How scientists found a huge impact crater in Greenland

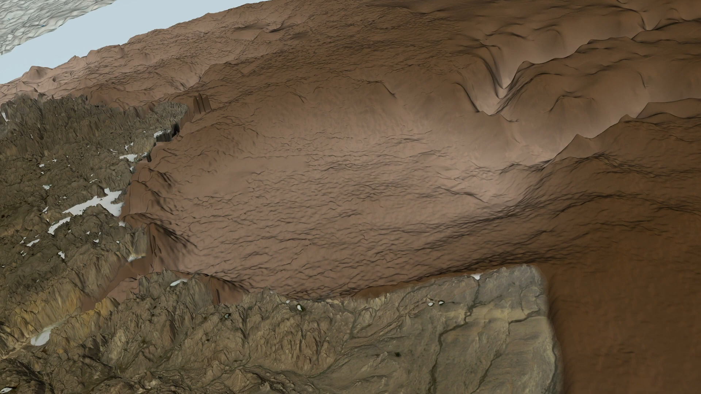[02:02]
Studying data from this airborne survey, the scientists confirmed the tell-tale bowl shape and central peaks beneath Hiawatha Glacier.
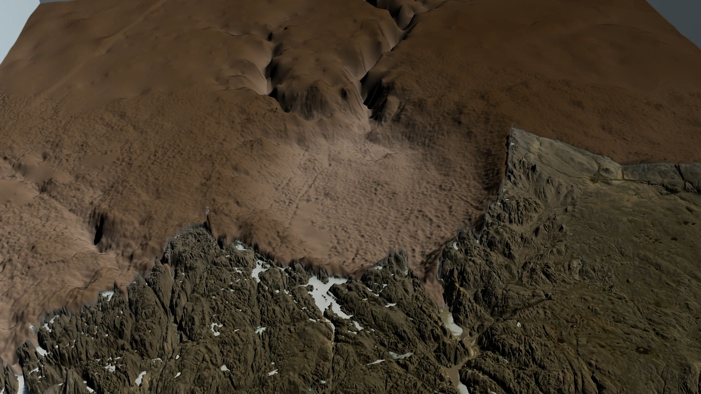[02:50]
Crucially, the Hiawatha impact crater still looks like an impact crater, even though it's covered by ice and seems to be rapidly eroding.